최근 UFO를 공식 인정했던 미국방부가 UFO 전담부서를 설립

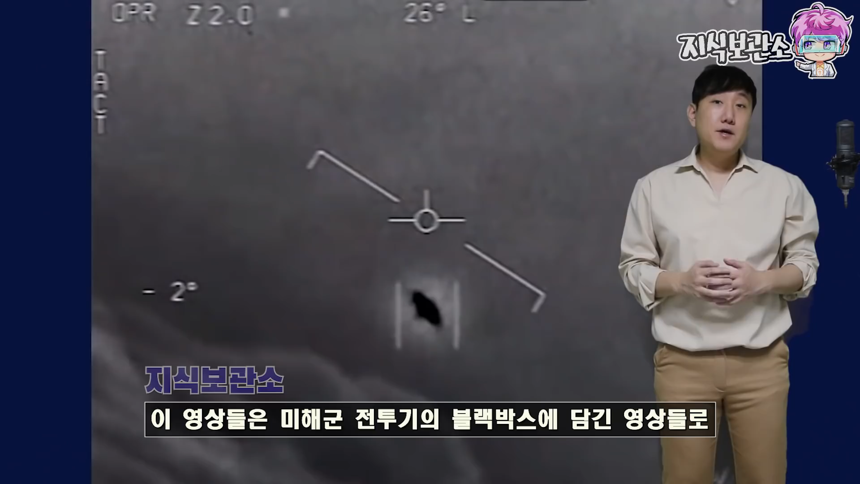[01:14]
이 영상들은 미 해군 전투기 블랙박스에 담긴 영상들로 꽤 오랜 시간 동안 확인이 불가능한 비행물체가 계속해서 등장을 합니다. 이 영상의 출처가 무려 해군 전투기이기 때문에 당연히 영상의 조작은 없었고 영상에 나오는 비행물체를 착시나 다른 과학적 현상들로 설명하려고 시도를 했지만 결국 설명이 불가능하자 미 국방부는 기밀 자료였던 이 영상들을 UFO 영상으로 공식적으로 인정을 했던 것이죠. 하지만 미 국방부의 입장은 단지 해군에 찍힌 영상에 나오는 영상 속의